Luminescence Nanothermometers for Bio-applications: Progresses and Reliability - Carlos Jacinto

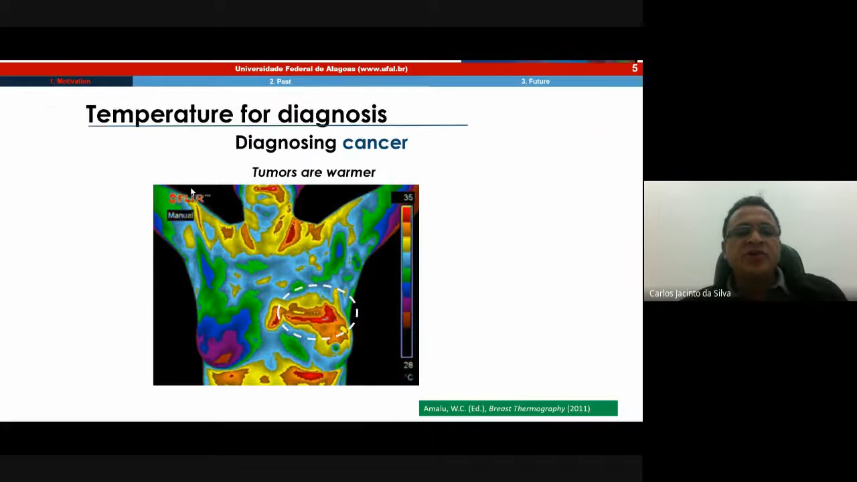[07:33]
On screen: scale top 35°C, scale bottom 28°C
Entre muitos parâmetros que afetam o sistema na natureza, a temperatura é o mais ativo. Pelo menos, no meu ponto de vista. Na verdade, a importância da temperatura nas ciências vivas é demonstrada em muitas situações. Divisão celular, detecção de tumores e doenças como esta aqui. E, mais recentemente, como tentativa de impedir a propagação do ebola e, agora, do coronavírus.
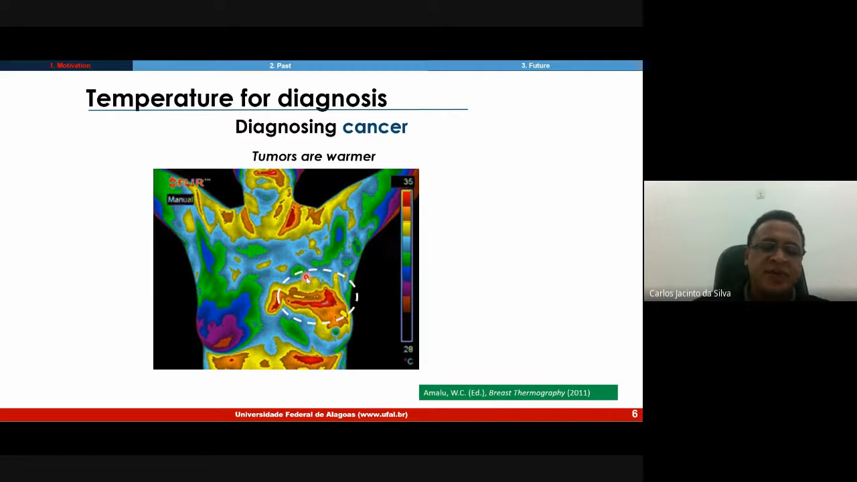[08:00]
On screen: scale top 35°C, scale bottom 28°C
do, como é que se chama, sacolo 2. Então, nessa imagem aí, é apresentado que tumores são mais quentes que o tecido saudável.
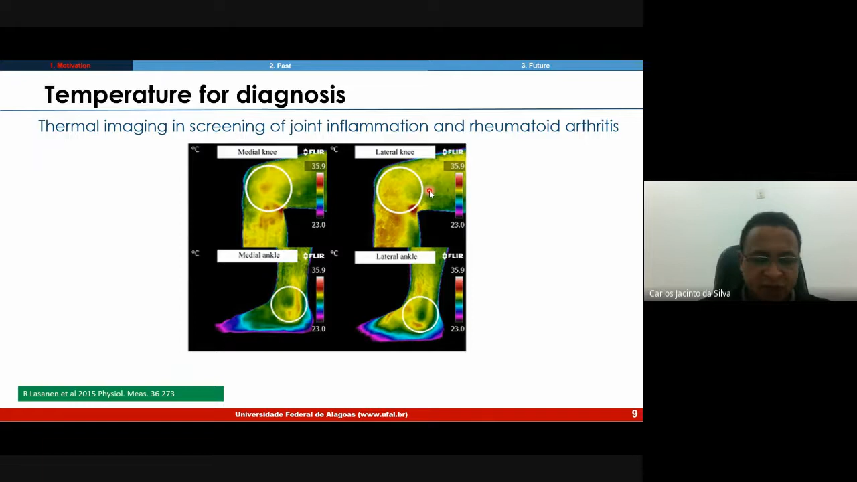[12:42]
Mas aqui não é usando nanopartículas, é usando uma câmara termográfica. Ok? Aqui a temperatura foi usada para monitorar as atividades cerebrais.